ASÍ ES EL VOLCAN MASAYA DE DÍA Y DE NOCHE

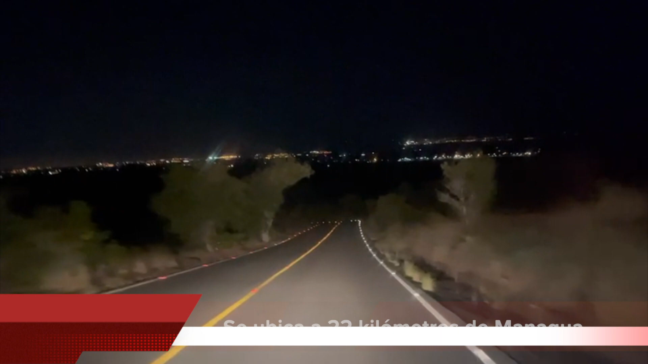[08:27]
¿Cuál es la ciudad de Masaya? No, Managua. ¿Managua? Sí, porque Masaya es a mano derecha.
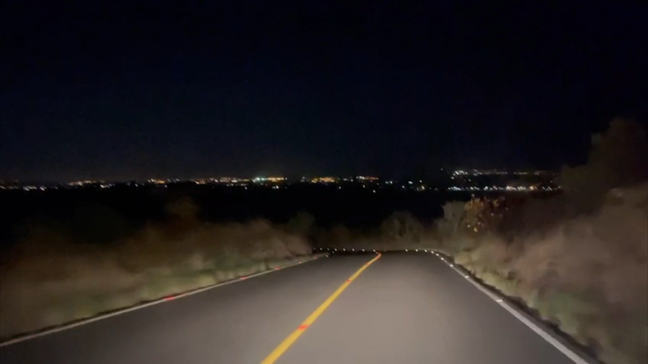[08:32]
O sea, la carretera Masaya que va a Managua. Bueno, estamos en lo